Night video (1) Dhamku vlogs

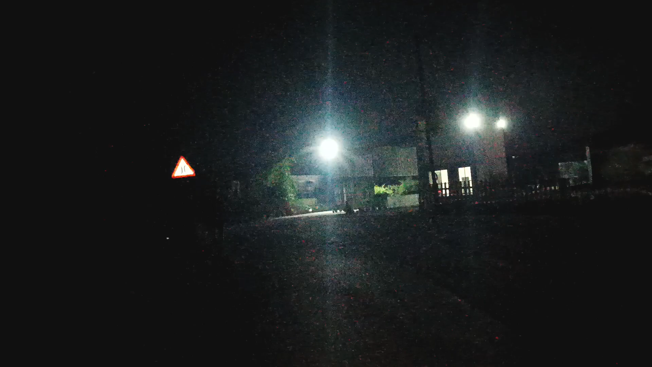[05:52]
वहाँ पे लिखा है नई मुंबई, दिखाते भी किधर है।